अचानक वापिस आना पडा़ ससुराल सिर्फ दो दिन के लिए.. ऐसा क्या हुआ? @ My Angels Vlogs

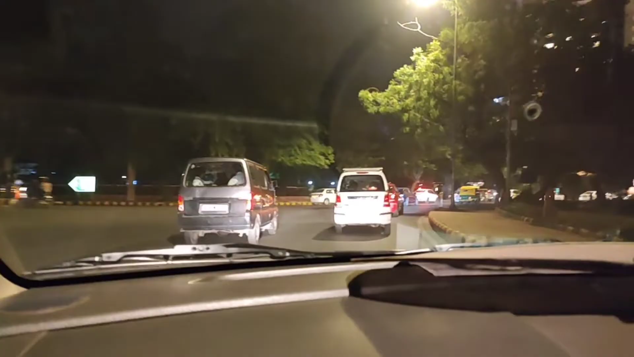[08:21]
गाइज इस टाइम टाइम हो रहा है रात के 10:15 और हम निकल चुके हैं घर के लिए।
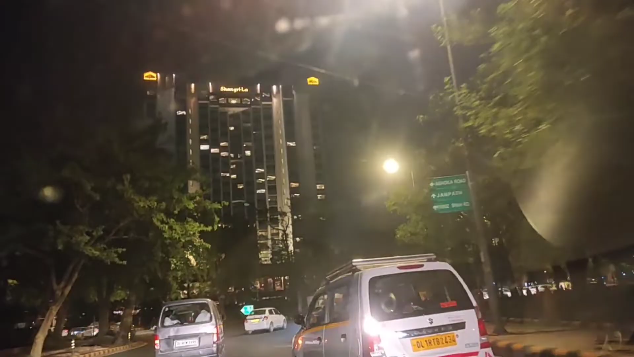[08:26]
तो ये आ गए थे 9:30 के अराउंड ये आए थे, तो बस अब हम जा रहे हैं घर।